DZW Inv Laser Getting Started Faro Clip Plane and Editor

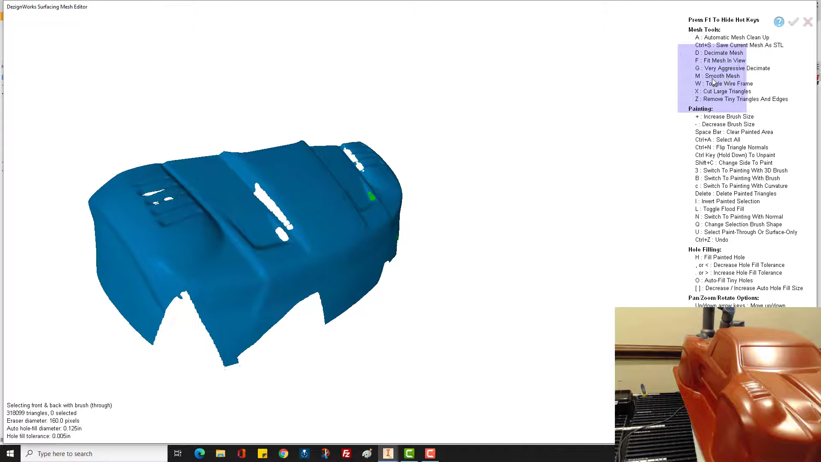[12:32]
can hit M so just watch if you're smoothing you don't lose some definition like we'll hit M for smooth wants us to show you
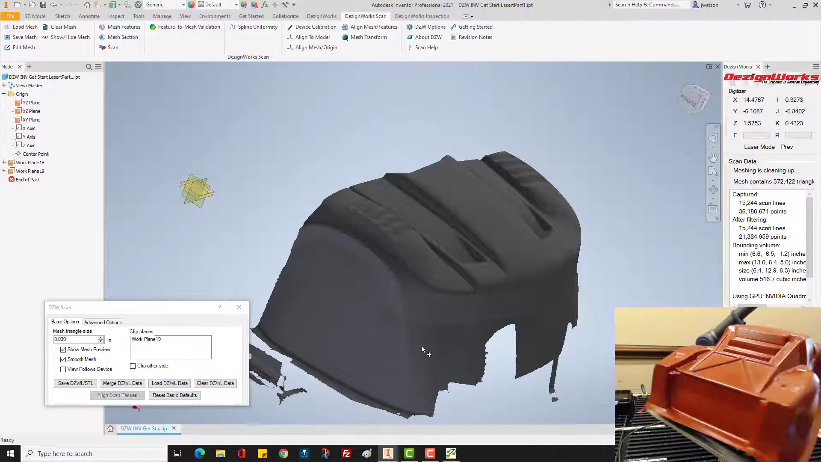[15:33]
we can spin it so you can see it